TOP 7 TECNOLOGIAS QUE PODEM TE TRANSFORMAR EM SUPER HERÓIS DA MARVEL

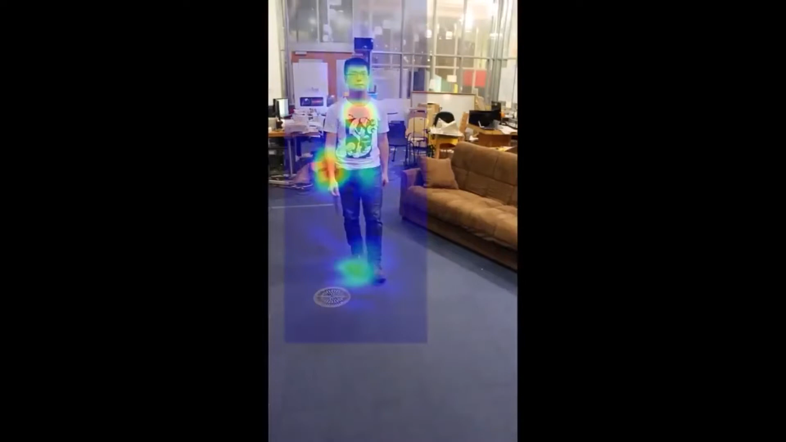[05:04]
Essa tecnologia faz uma espécie de escaneamento do chão e depois procura mudanças que ocorrem,